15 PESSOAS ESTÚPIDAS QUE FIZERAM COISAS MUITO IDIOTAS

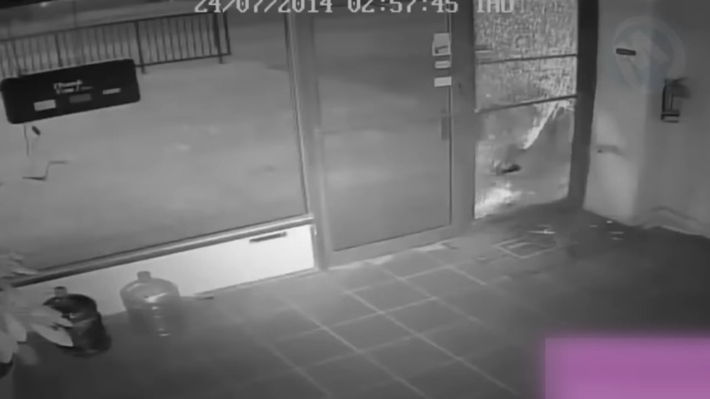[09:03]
Ao tentar entrar em um prédio, o ladrão quebrou o vidro e criou um enorme buraco para passar. Alguns minutos depois,
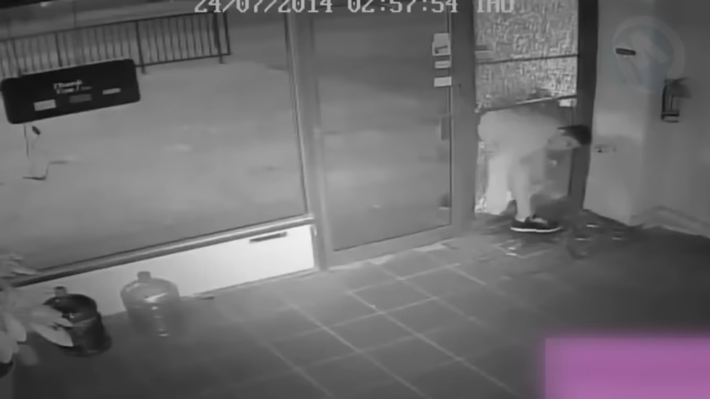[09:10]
o homem saiu correndo e tentou escapar, mas em vez de atravessar o buraco que tinha feito para entrar, tentou sair pela outra janela, que estava intacta. Vá descobrir o que estava acontecendo em sua cabeça naquele momento. Desafio você a pensar quem poderia ter sido mais burro do que ele.